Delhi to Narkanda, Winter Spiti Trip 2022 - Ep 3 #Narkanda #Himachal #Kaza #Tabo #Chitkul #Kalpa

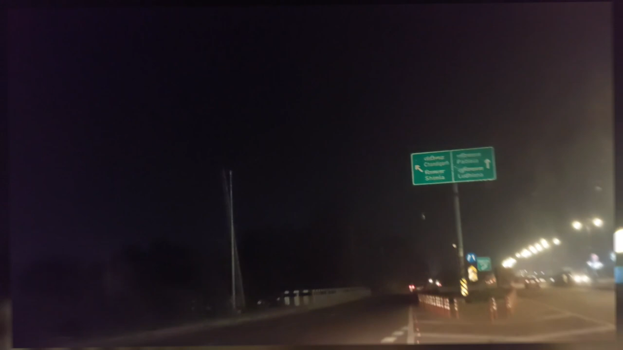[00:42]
सो गाइस, इट्स अराउंड कितना बज गया भाई, 1:35 हो गया है, 1:35 AM।
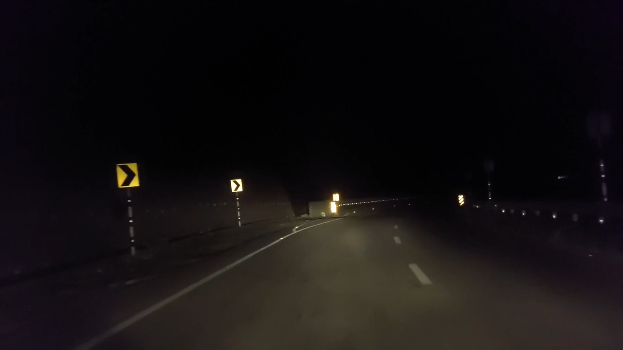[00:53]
और शिमला यहाँ से 80 किलोमीटर रह गया है। शिमला चढ़ना स्टार्ट कर दिया है, पंचकुला पे है करंटली हम। तो यू कैन सी हल्के हल्के रोड ऊपर की तरफ चढ़ रहा है। हियर इज, पीछे हमारे साहिब है, उनको ठंडा भी से लगने लगी है, ठंड लग रही है।